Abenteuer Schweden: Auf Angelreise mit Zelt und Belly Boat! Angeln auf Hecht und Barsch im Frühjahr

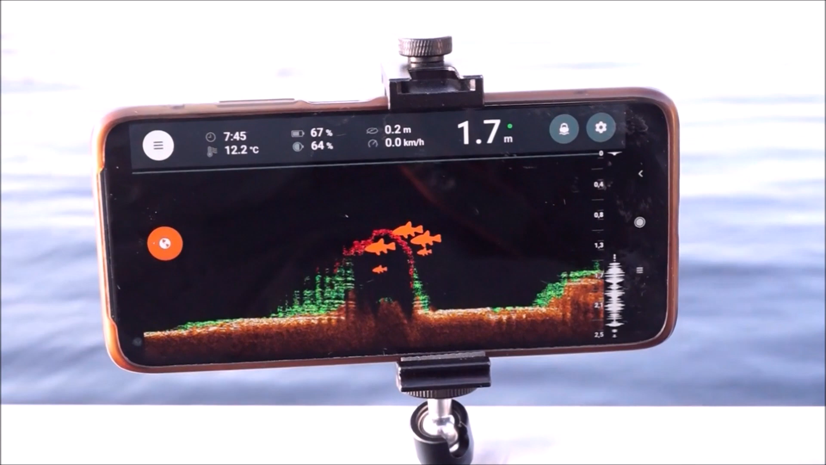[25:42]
On screen: depth 1.7 m, water 12.2°C, speed 0.0 km/h
Mit dem Flexarm und dem Smartphone-Mount baute ich das Wurfecholot zu einem vollwertigen Echolot um, welches mir vom Motorboot,
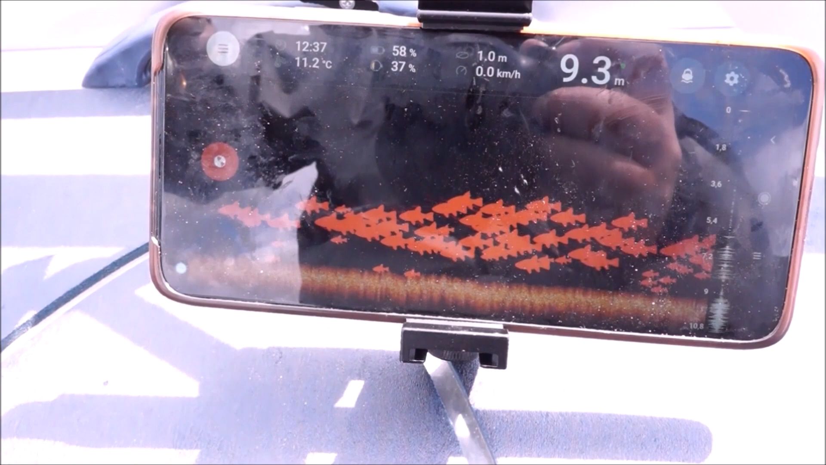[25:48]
On screen: depth 9.3 m, water 11.2°C, speed 0.0 km/h
Ruderboot und Bellyboot zuverlässig die Weißfischschwärme und Kanten anzeigte.